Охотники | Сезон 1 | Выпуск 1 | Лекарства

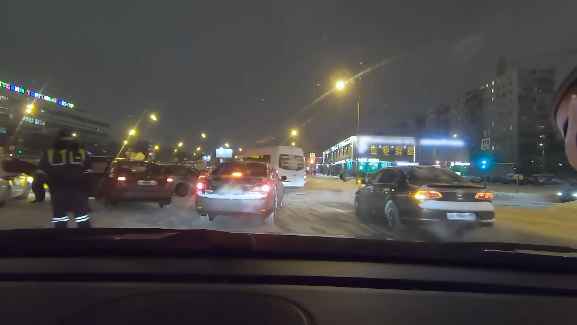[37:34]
Володь, ты это... Мы сейчас потеряем просто в этой пробке его. Может, маячок установить или что? Есть идея.